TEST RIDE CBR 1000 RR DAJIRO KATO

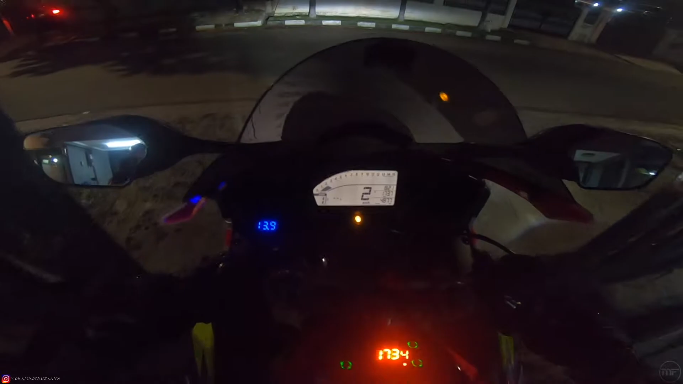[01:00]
Oke. Ya, Ko Wandi mau pulang, gua juga mau pulang nih sambil ngetes motor ya. Ngetes motor santai aja. Wah, liar banget nih motor. Baru tarik sebentar udah. Oke.
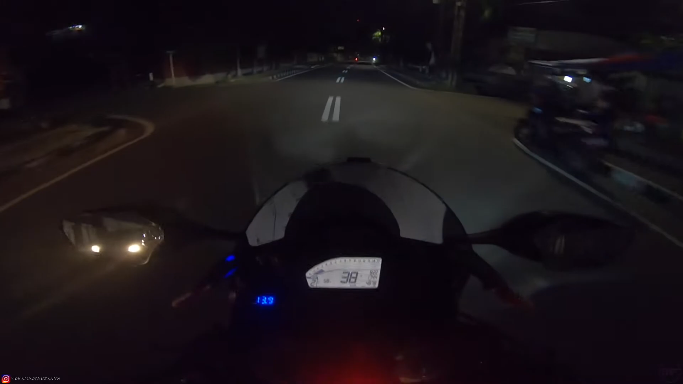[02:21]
Makasih Om Viko ya udah dipinjemin motornya nih, ya ampun. Jadi mengingat masa lalu naik moge. Tapi motor ini sih ada apa, rapid bike-nya di sini, jadi kayak tahu apa, lihat situasi RPM-nya ya. Dan resikonya kalau kalian habis bensin ini agak susah nih. Karena dia nggak ada indikator bensin ya, CBR 1000 SP. Aduh, jadi kita harus sering-sering ngecek itu bensin aja ya, indikator bensin harus buka tangki, Pak.
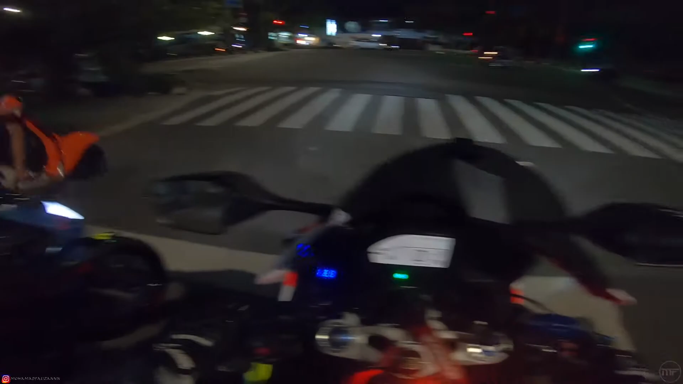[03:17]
Nah, hati-hati ya. Ya. Oke, sekarang kita udah jalan pulang. Let's go, kita pulang. Alhamdulillah cuaca bagus malam ini. Sensasi moge.
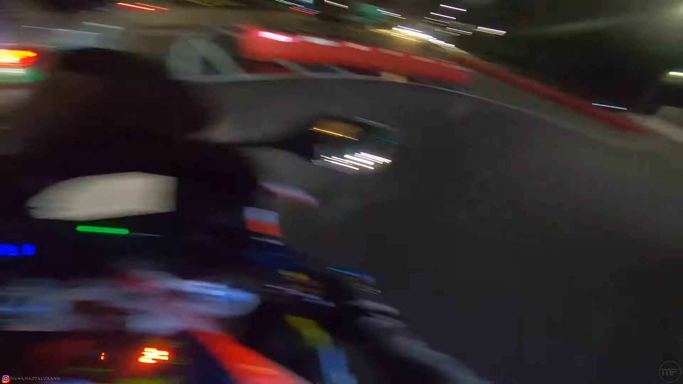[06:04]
Ini bisa putar balik ya. Ya udahlah, di sana aja lah putar balik ya. Gua enggak ngeh lagi putar balik. Udah enggak apa-apa. Motor ini. Tapi gua seperti biasa tidak berani ngebut ya. Seadanya aja. Udah ngeri banget, takut gua.
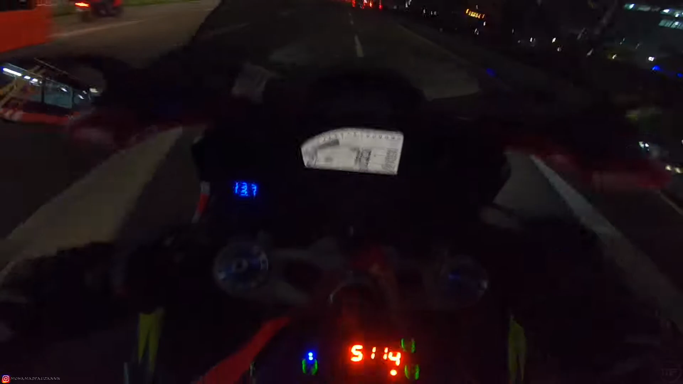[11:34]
Wah, gila, galak banget. Baru gua tarik sedikit, dah wong. Nah, di sini agak bumpy nih, teman-teman nih, Sudirman daerah sini nih. Jalanan agak bumpy dikit. Harus hati-hati. Tuh kan, bener kan? Baru gue bilang bumpy langsung. Iya. Iya, tuh kan bumpy lagi.
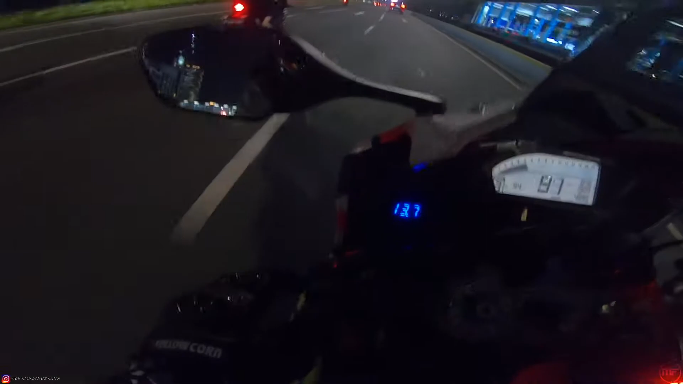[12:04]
Gila, suara motor ini galak banget. Oh, ternyata ini pakai quick shift, teman-teman. Gue tadi iseng nyobain, ternyata ada quick shift-nya. Emang ada sih quick shift-nya, cuma gue lupa make.